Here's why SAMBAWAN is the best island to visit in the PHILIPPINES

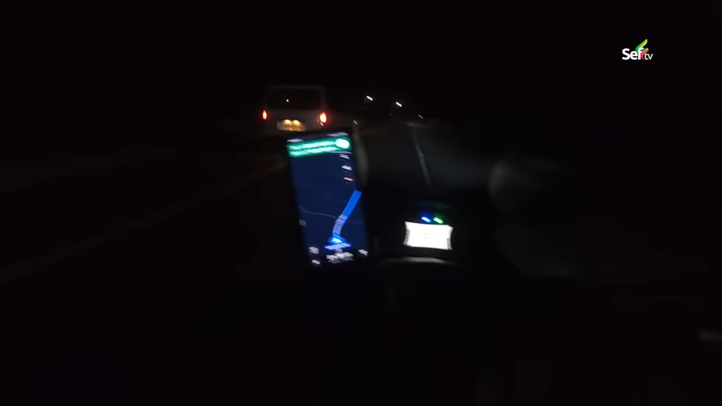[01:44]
Ayan, makikita po natin kung gaano kaliwanag itong kalsada dito sa Alang-Alang.